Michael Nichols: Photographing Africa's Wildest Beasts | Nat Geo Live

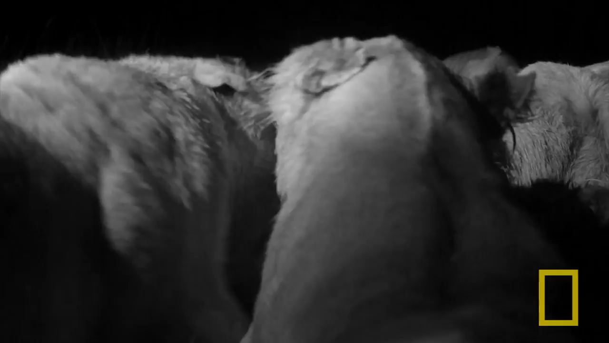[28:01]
Look at the lights you can see. Here I go, and knowing that you're going to have This is the night that they killed this eland, which is well over 1,000 pounds, and Seaboy immediately appropriated it.